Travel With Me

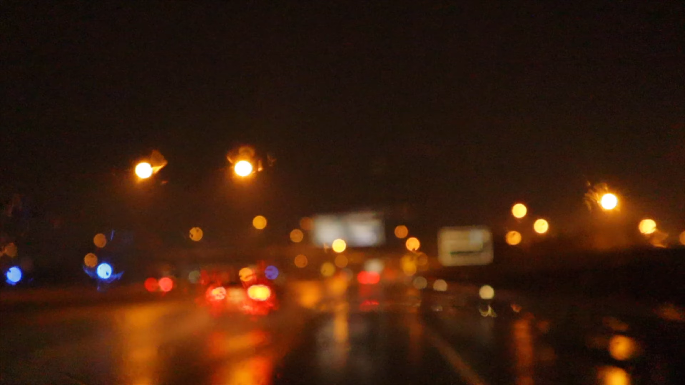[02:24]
shopping and all of that i just wanted to drop that in here but yeah so uh in her class there are 16 kids so she had to write her name and said happy valentine's to 16 kids it was a lot guys like she wouldn't stay still we were on it for a very long time yeah so that was done we had packed our things and our flight was supposed to be like early in the morning and that morning was raining this was us heading to the airport
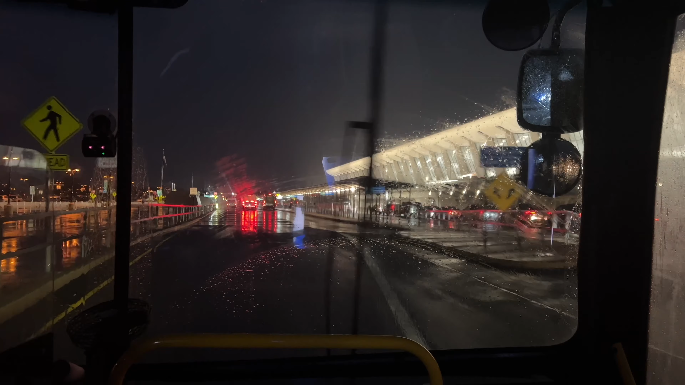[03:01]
was out so it was very difficult for me to even see the road yeah so usually when we do travel we always take our car and live at the airport and then pay i paid like